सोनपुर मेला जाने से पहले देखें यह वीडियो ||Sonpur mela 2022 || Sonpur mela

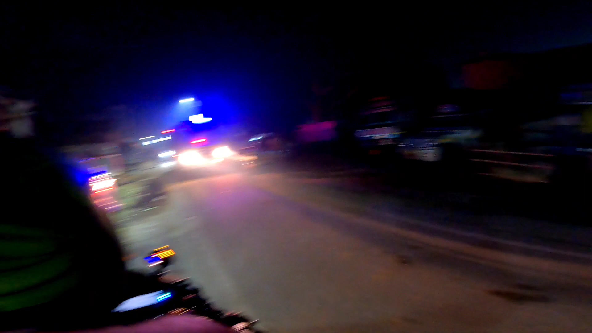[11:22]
भाई बहुत सारा घोड़ा है भाई।
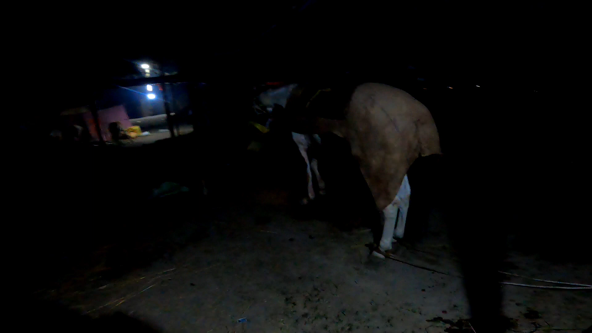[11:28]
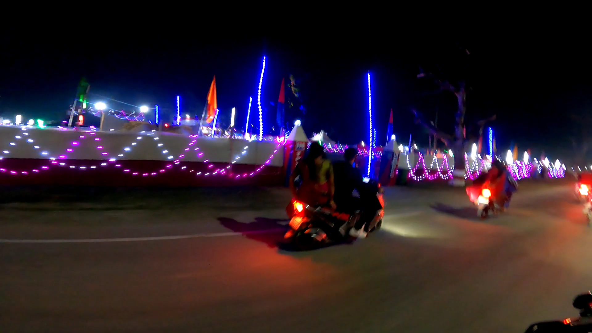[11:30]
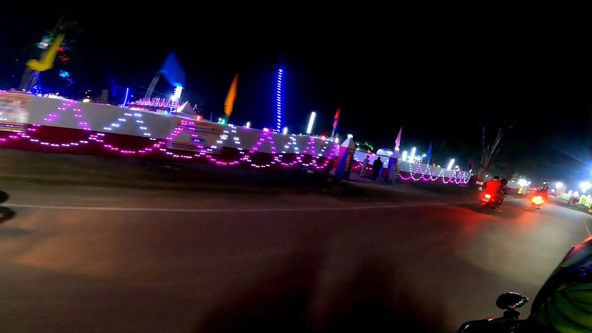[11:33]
ये देख सकते हो स्टार्टिंग पॉइंट पे कुछ ऐसा व्यू है मेला का जब आप इंटर करते हो। तो इधर भी बहुत कुछ है घूमने के लिए जो कि हम लोग नहीं एक्सप्लोर कर पाए।